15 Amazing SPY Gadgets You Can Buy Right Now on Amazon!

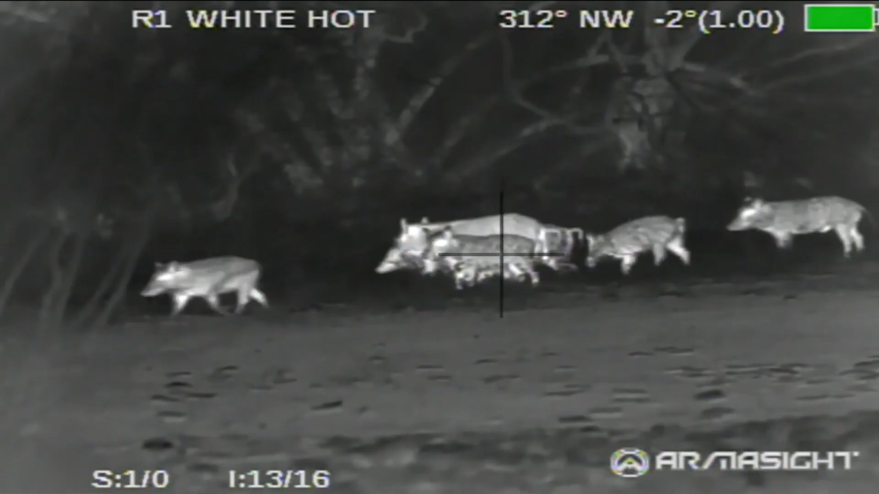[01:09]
With a low-light sight of 984 feet of infrared night vision, optical zoom,